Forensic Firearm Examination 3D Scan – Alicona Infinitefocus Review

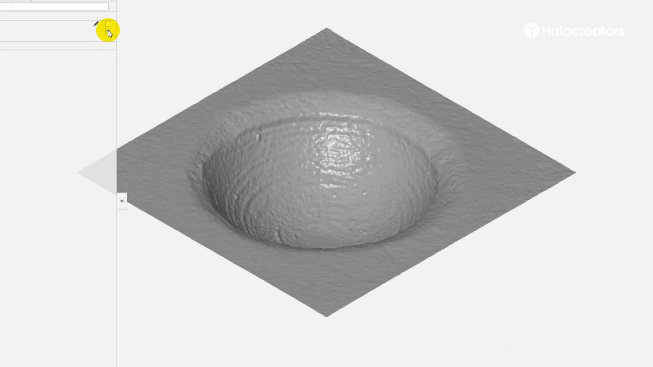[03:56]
C and casing B and C we're gonna overlay them inside the computer
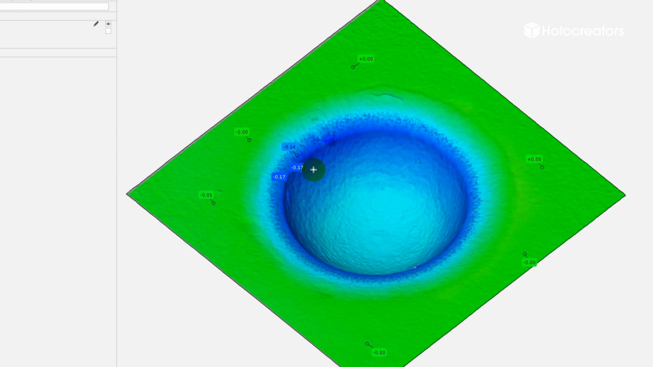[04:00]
this is called a nominal actual comparison I made a video about